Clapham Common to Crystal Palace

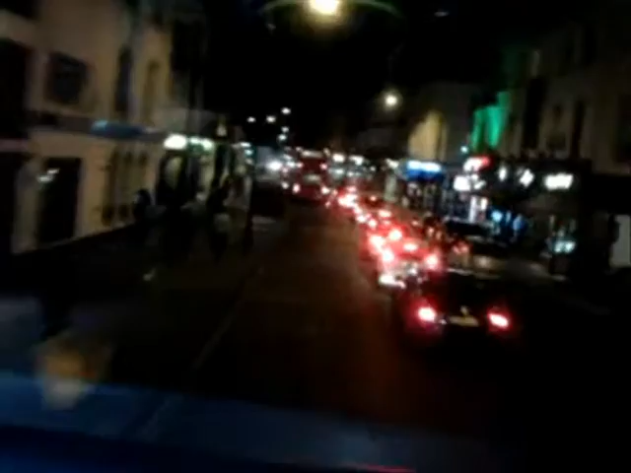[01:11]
Bumpy old road in Crystal Palace. West O Road. Yeah, Crystal Palace Parade is off to the left, isn't it?